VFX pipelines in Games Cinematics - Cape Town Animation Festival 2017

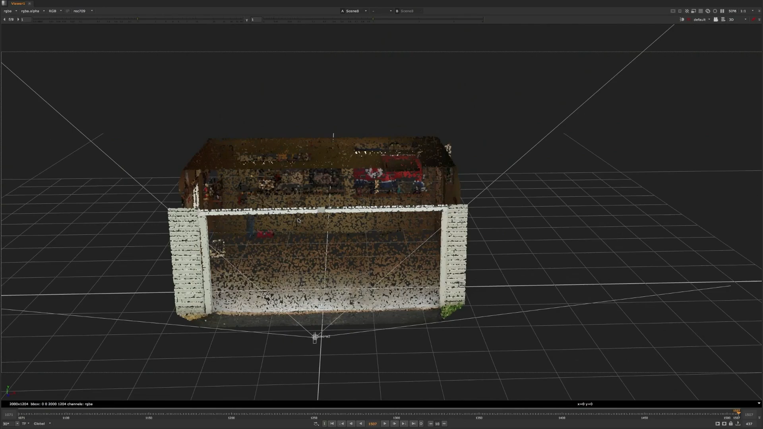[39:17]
I used a lot of elements. I used photos, I used matte paintings, projections in Nuke to try to build up this garage.